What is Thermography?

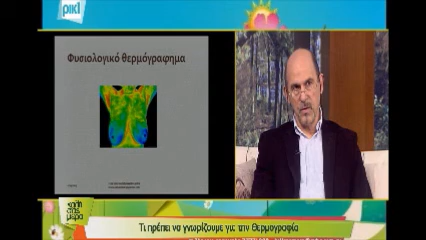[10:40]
Αυτό σημαίνει ότι οι γυναίκες που μπορεί να έχουν καρκίνο, θα ανοιχνεύσει που έχουν καρκίνο θα ανοιχνεύσει το 95%.
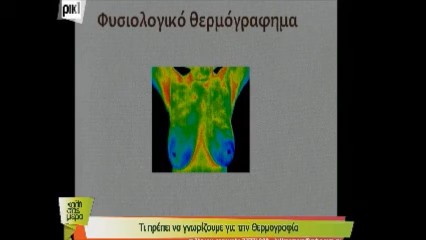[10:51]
Αυτό είναι ένα φυσιολογικό θερμογράφημα. Ναι, αυτό είναι ένα φυσιολογικό θερμογράφημα. Μάλιστα. Υπάρχει και θερμογράφημα που δείχνει... Α, εδώ πρέπει να έχει αυτό πρόβλημα. Είναι η νοκιστική μαστή. Δηλαδή. Η νοκιστική μαστή μπορεί να έχει κουβαράκια, μπορεί να έχει κιστούλες,
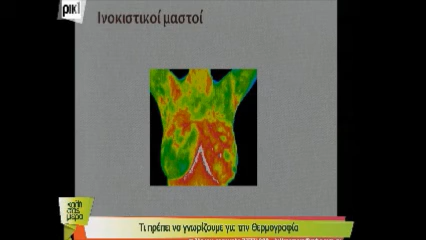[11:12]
που πολλές φορές οφείλεται σε ορμονικές διαταραχές. Δηλαδή στην θερμογραφία θα μπορέσετε να ξεχωρίσετε αμέσως εκεί που υπάρχει καρκινογέννηση και εκεί που υπάρχει καλλοίτης όγκος.